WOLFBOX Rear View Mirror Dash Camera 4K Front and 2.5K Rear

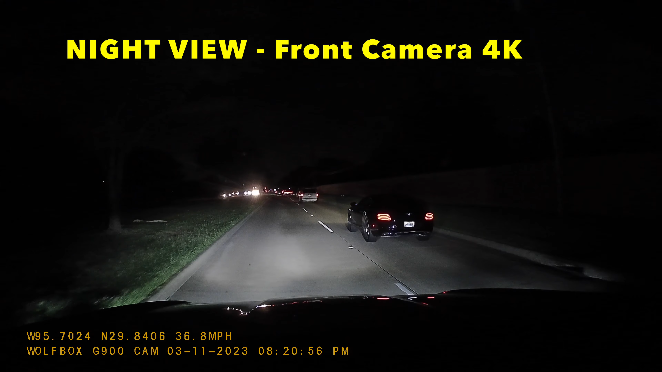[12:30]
This one is very important. The night view. This is the front camera. Still amazing. The resolution. Very good. You can read everything. This one has night vision because as you can see, it looks very clear on the front. You can read the license plate super clear.
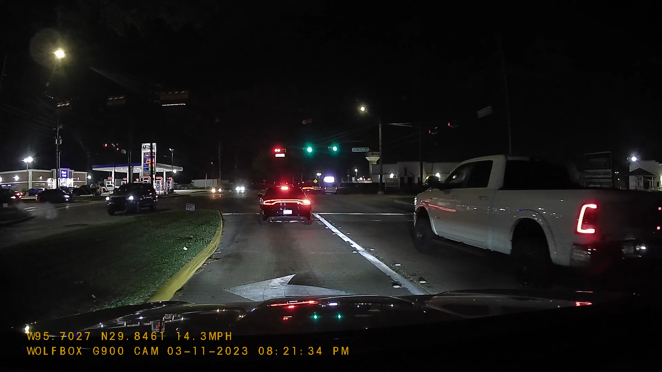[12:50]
The glare of the headlights, it will block a little bit the view. But as soon as the car moves, you can read it a little bit better. Okay.
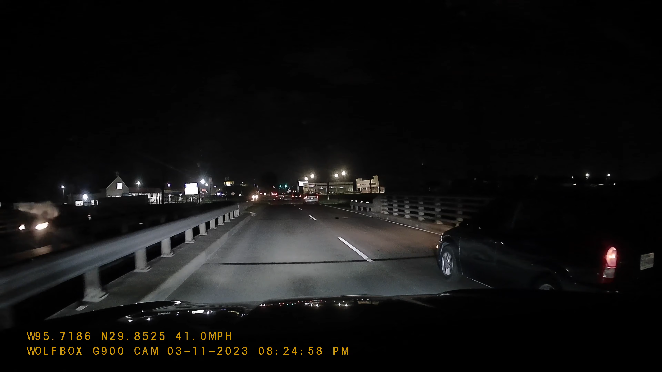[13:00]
But this one is very common with all the cameras because the license plates has a reflective material and it will reflect the light. But you can still can see the license plate like in this example. It's very good. You can see it. I like it. The front one. Amazing. Okay. Now it's time to see the rear view camera on the night view. Okay.
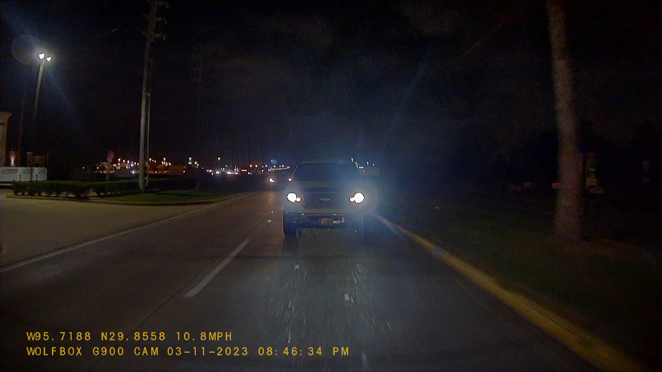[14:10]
Okay, guys. This is the rear mirror dash cam.